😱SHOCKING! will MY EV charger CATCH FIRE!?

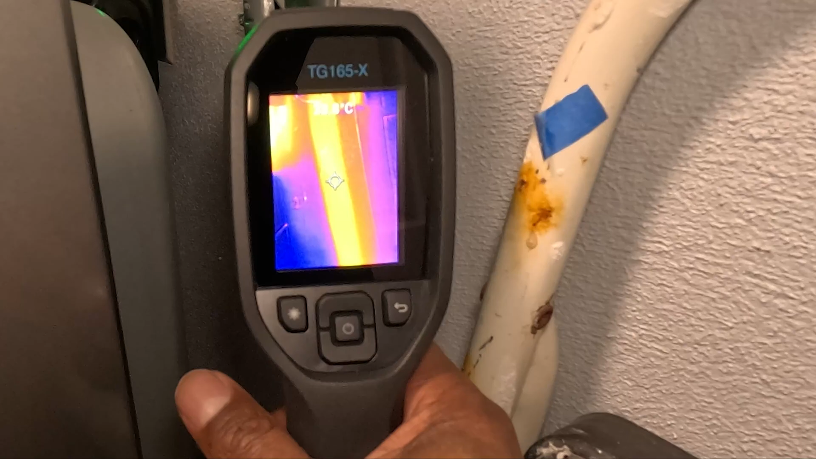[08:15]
degrees celsius 30 degrees so really not that hot and this is the
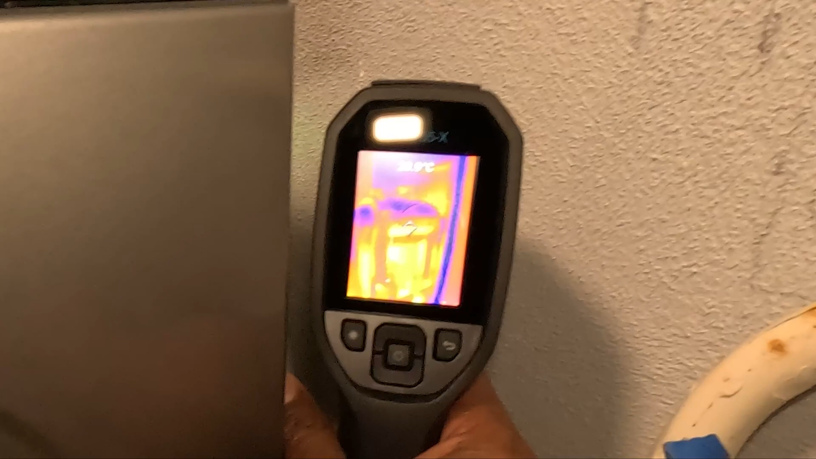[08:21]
uh the actual uh box here you're looking around 31 32 degrees celsius
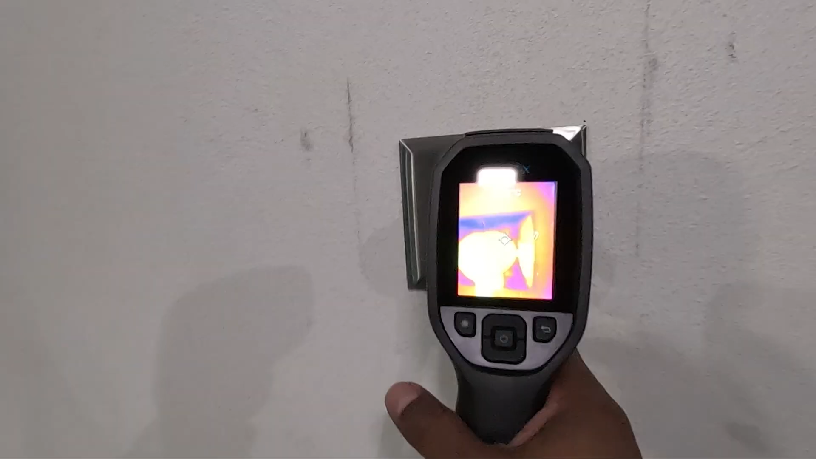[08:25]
and then right
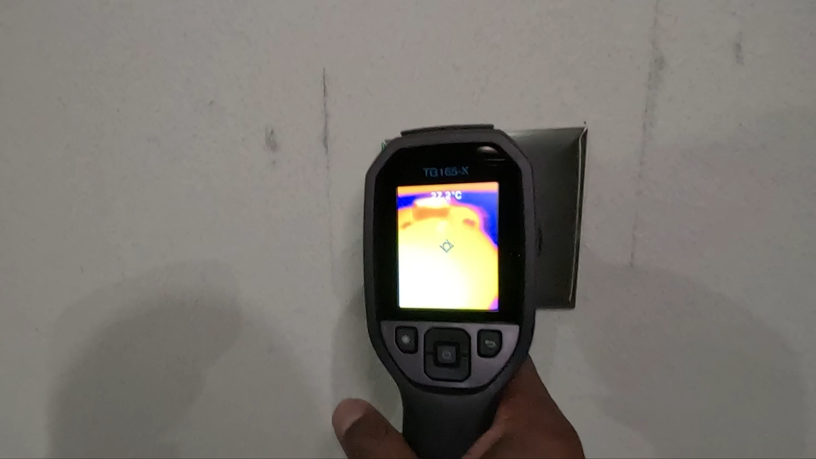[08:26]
here you see these temperatures get cooler and cooler the farther away we get from the neo
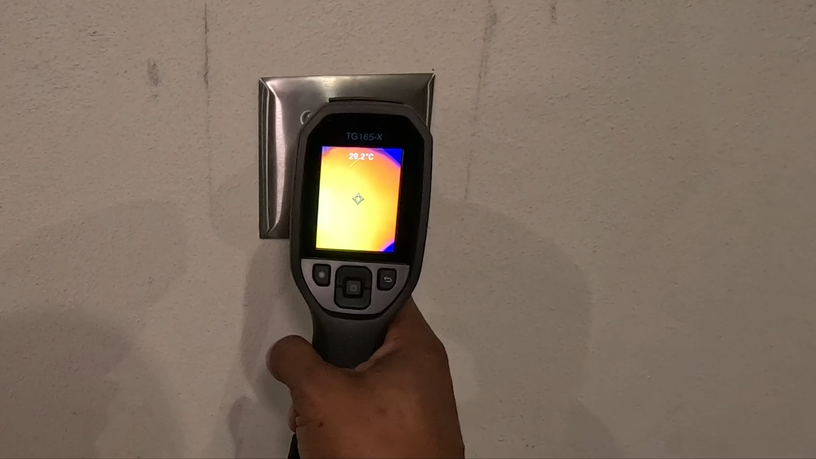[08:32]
On screen: spot 29.2°C
charge and you're looking at around 29 degrees celsius 30 degrees celsius here and then just check this
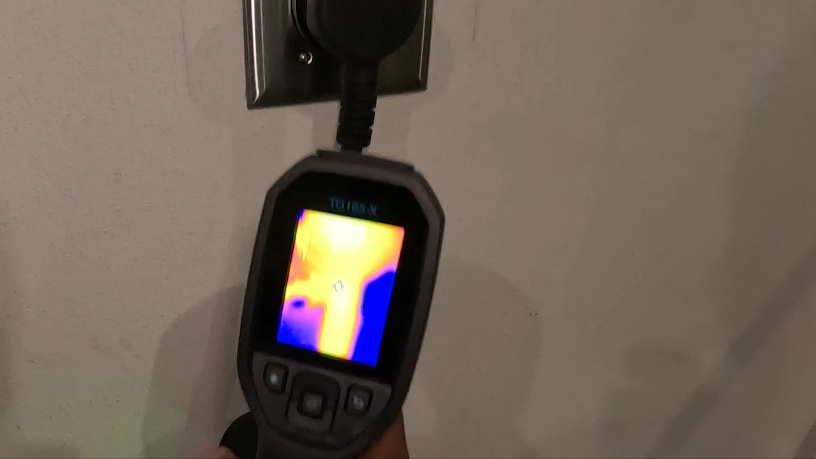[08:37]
and you're looking at around
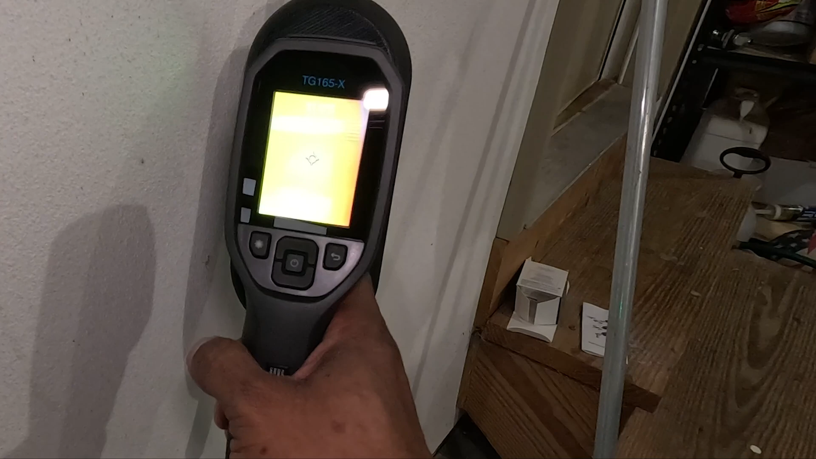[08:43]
31 degrees celsius as you can see the the operating temperature is well within the range and so if you're concerned about wires